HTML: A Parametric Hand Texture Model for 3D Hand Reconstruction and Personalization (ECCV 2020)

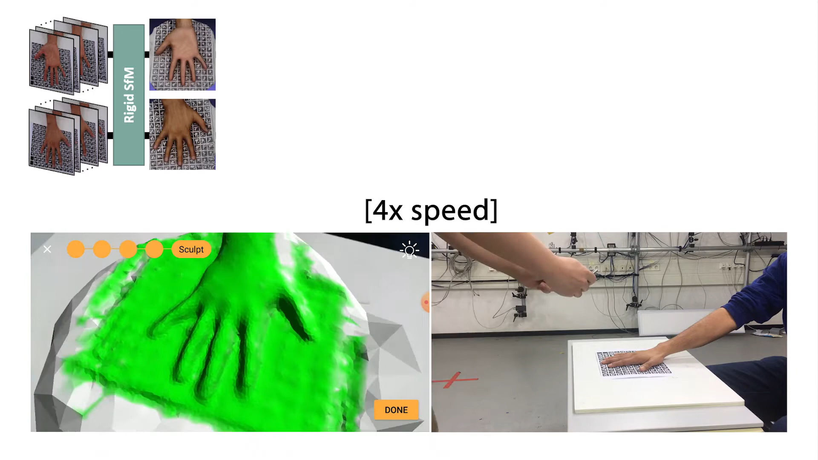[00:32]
It reconstructs the partial hand observations in 3D with a rigid structure from motion technique.